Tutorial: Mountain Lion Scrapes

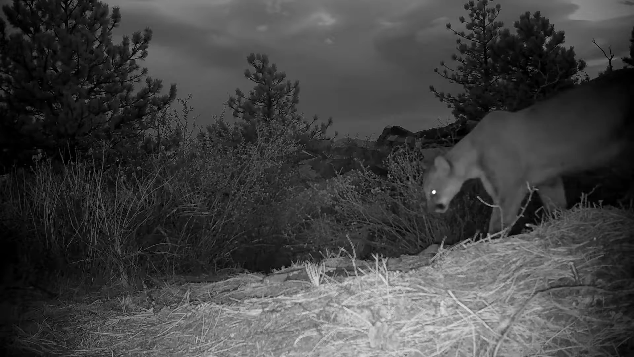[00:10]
show you this one that was made back in January by the male that had the short tail, three quarters of a tail, or two thirds of a tail. So first, why are scrapes made? They're made to mark territory, a place where a female, when she's in heat,
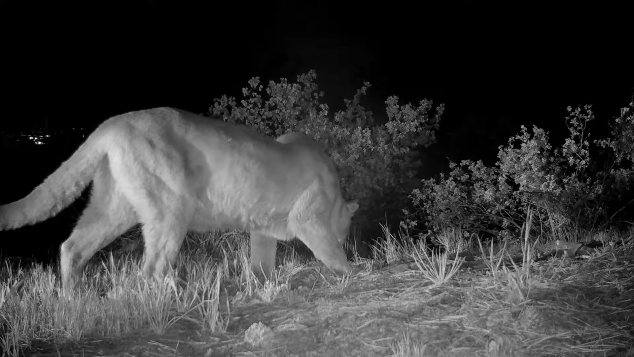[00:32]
can urinate over the top of the male's scrape, letting him know that she's interested in mating, but mainly to mark territory. And here, it's marking territory near a water source.